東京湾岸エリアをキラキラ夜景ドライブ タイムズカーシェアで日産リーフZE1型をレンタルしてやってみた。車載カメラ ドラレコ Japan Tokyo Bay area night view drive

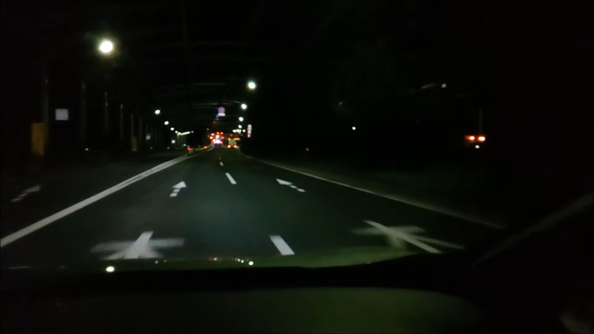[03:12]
東京湾ゲートブリッジを、江東区側から大田区側に向かっている様子です。これから東京湾ゲートブリッジを渡ります。フォッシュのケアの職員が撤退される時間です。席は朱雄千おねんにおろしなさい。理想の aktivからもチェックされていたんですが、相撲は addressかな醒ですが、伽自さを引かれている様子に入る集とした。そうです。
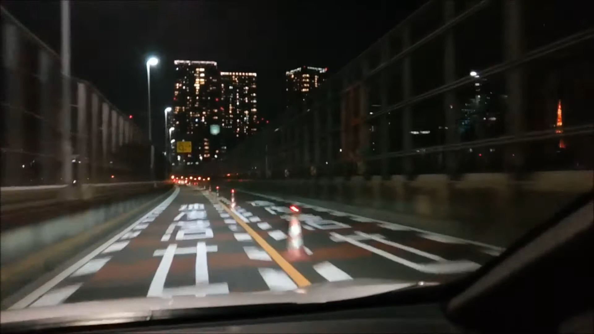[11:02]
東京に遊びに来たらタイムズカーシェアでもレンタカーでもなんでもいいんですけれども車借りてここは走るべきですね世界遺産にしたいぐらい東京が最も輝いて見える場所だと思います
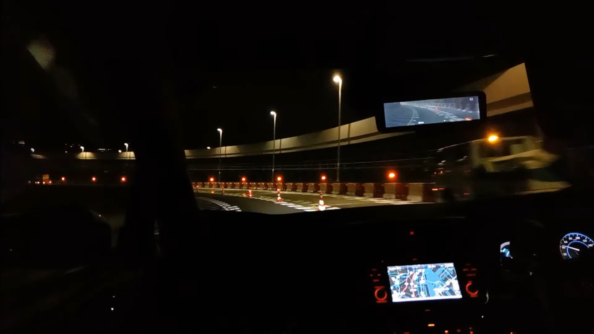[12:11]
今のところを助手席から見るとこんな感じです